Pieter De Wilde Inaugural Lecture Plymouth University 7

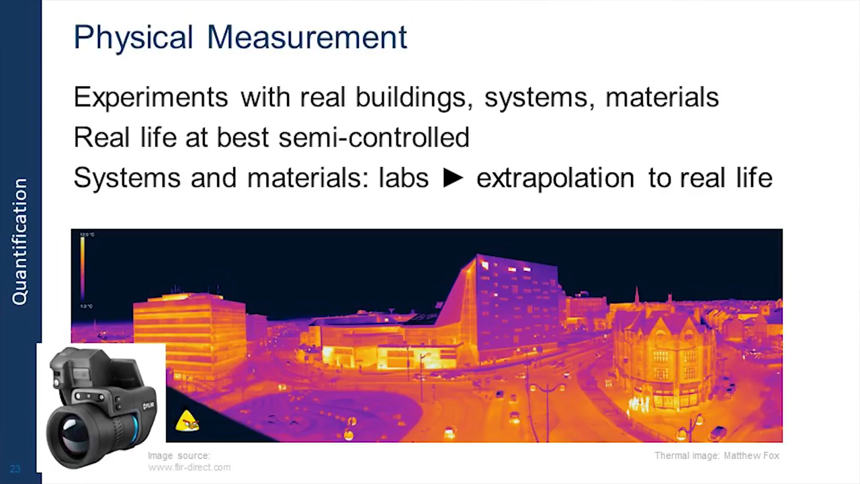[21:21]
We have the thermal camera on display outside this room.